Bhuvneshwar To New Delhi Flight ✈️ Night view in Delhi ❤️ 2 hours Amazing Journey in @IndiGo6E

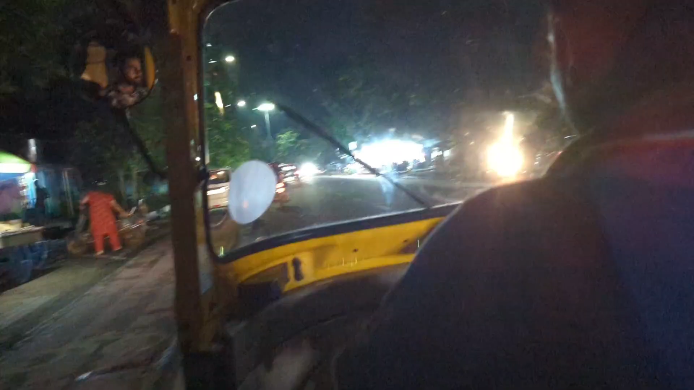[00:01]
ली, नाउ वी हैव बुक रिक्शा, ऑटो कर लिया हमने यहाँ से, अब सीधा जाएंगे हम लोग डायरेक्ट पुणे, ओ पुणे कह रहा हूँ यार, भुवनेश्वर उड़ीसा एयरपोर्ट। तो वी आर राइट नाउ इट्स 9:53 एंड वी आर गोइंग ऑन भुवनेश्वर एयरपोर्ट।
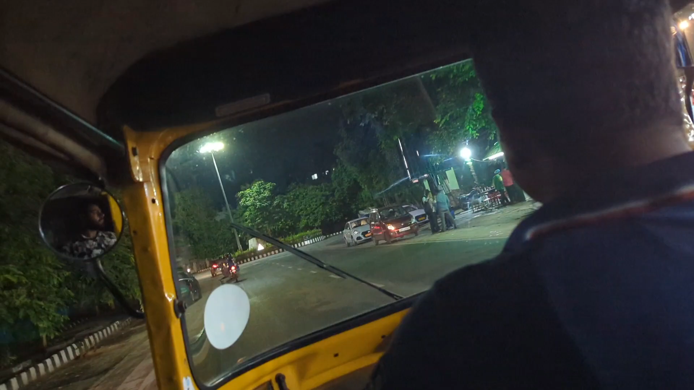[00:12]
तो चलते हैं सीधा, खा भी लिया अच्छे से, छक लिया, नाश्ता पानी हो गया, रात को अब जाना है, एक एक बियर और झटका लिया हमने, तो बिल्कुल अब फ्लाइट में एकदम सोऊंगा बिल्कुल ही।